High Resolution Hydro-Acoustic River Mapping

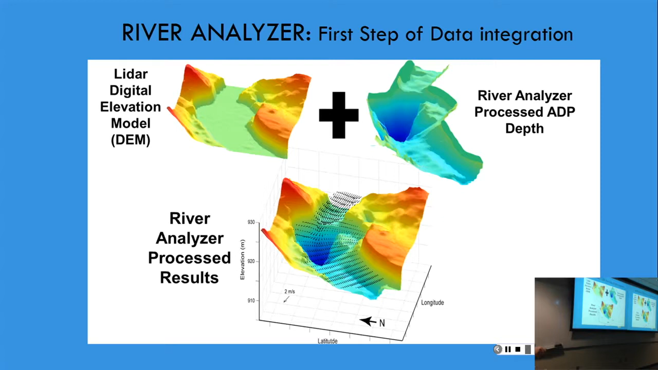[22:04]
They're getting pings off the fish, and then they're getting pings off the hydrothermal vents. This was in Yellowstone Lake, and so they're mapping out with that. But it's a single beam, not a broad-based beam. Anyway, then we put the bathymetry together, seen those two, and then add the flow field onto it. This is the idea. Here's a screenshot from River Analyzer. So underneath of the imagery that we have here, is the LIDAR data. You can see that as a green line here, and then this is a blue line through that data integration window. That's the water surface, and that's the depth, and there's the flow.
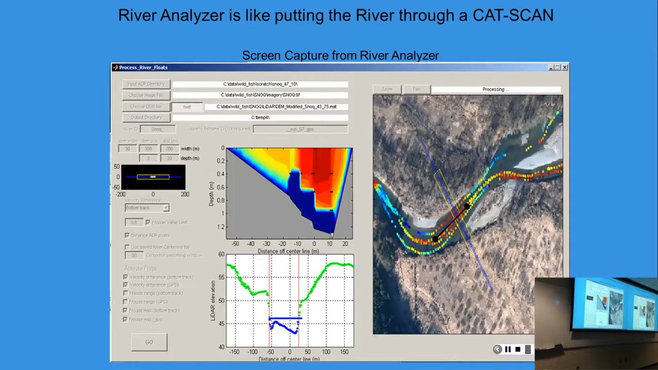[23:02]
And how we do that is we're essentially measuring the relationship between depth and velocity for every square meter that's out there. And we get a regression service that we can plot. And that's how we add up and then can look at any kind of discharge that's coming up. I'll show you some of that as we get through.
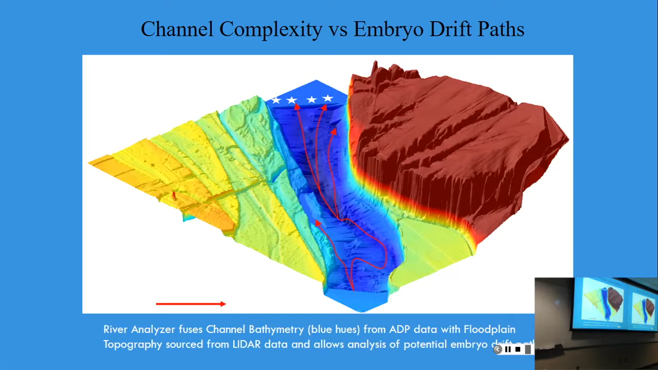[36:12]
Zero the rest of the river. And they did three of these. So they're less than 1% recovery. And concluding that they're all flushing to the bottom. Not right. So here's that same reach. And what we've done is we've mapped it.